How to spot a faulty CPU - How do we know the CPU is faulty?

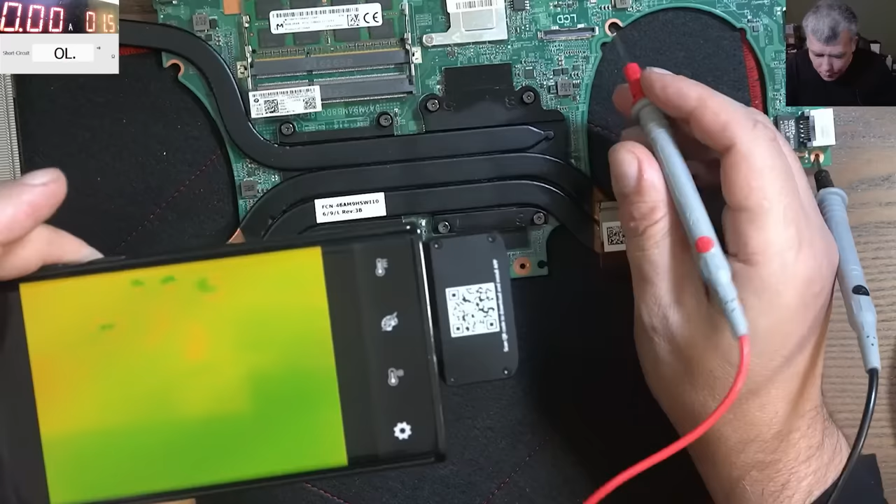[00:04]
So here are the MOSFETs and I will come with power, check that one, check that MOSFET, you can see it red, now I'm taking the power,
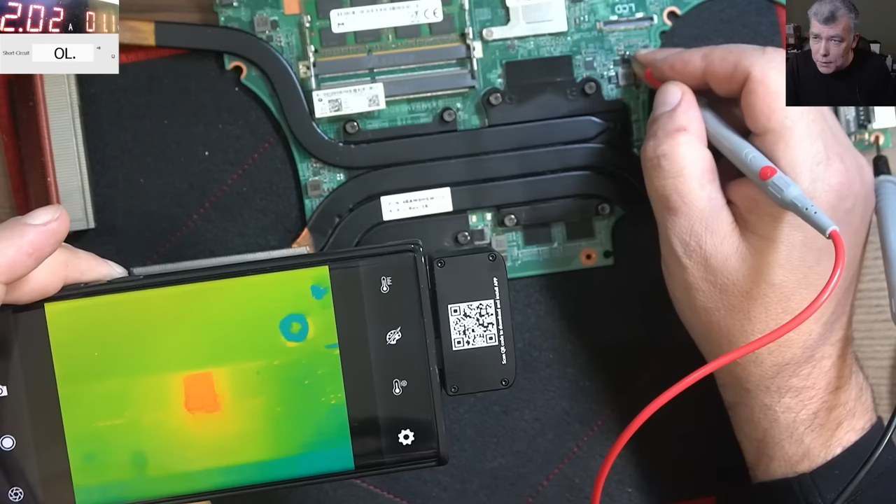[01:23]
One more time, coming with the power, coming with the power, and you can see the MOSFET is getting very, very hot. I mean the camera is seeing this MOSFET hot,
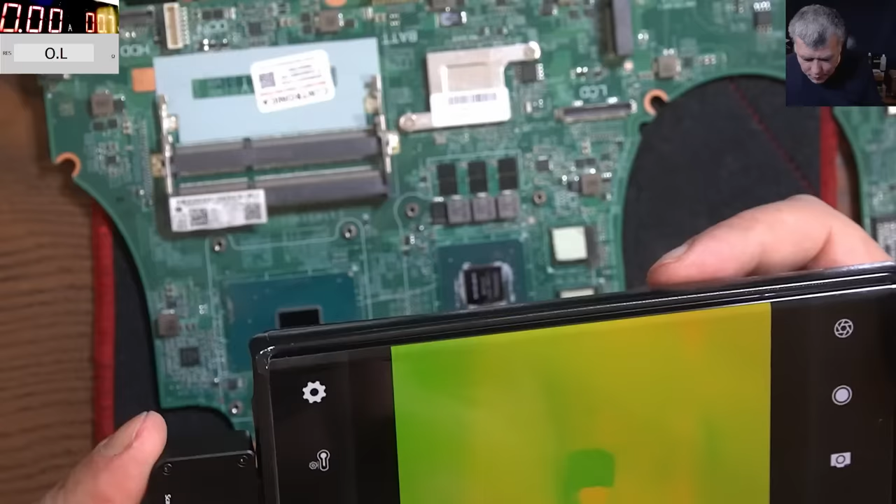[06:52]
on the heating signature from the processor. And you can see the processor on the thermal camera. Now I will come with the voltage. And we can see the processor is heating, like kind of uniform. I mean the whole capsule should heat uniform.
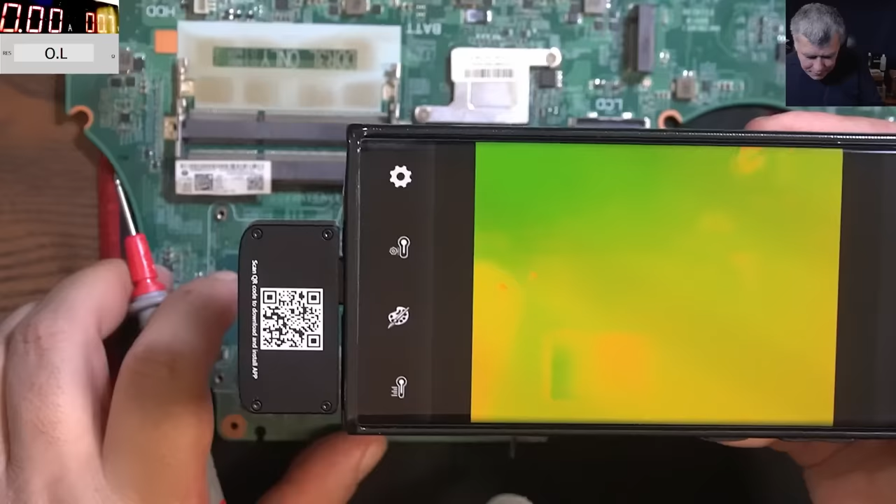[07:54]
On the faulty one, you can see on, off, on, off. It's exactly on one spot. I can't zoom it more. So one more time. On, off, on, off.
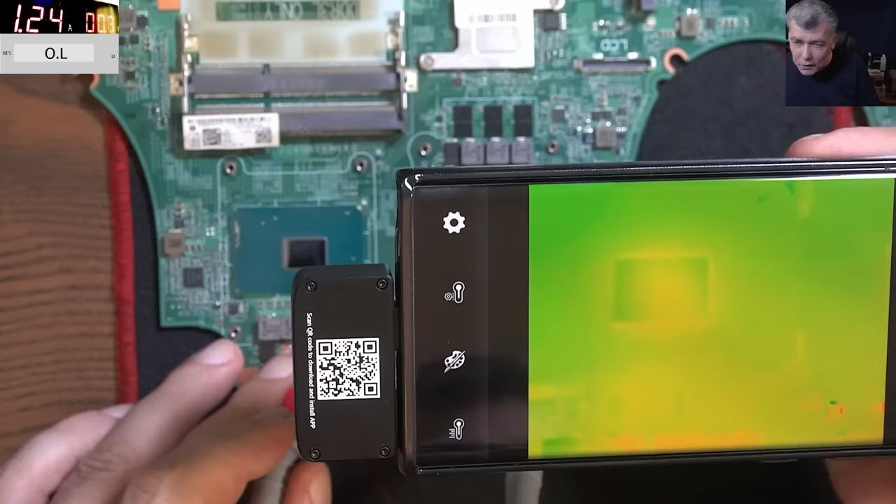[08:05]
You can clearly see the heat is coming from one spot, probably where are the shorted transistors inside of the processor. So this processor is partial shorted. Yeah, it's not fully shorted. Remember one V-core, which we have like five ohms, looks good. But with a thermal camera, you can clearly see the heat is coming like a burst from a single point.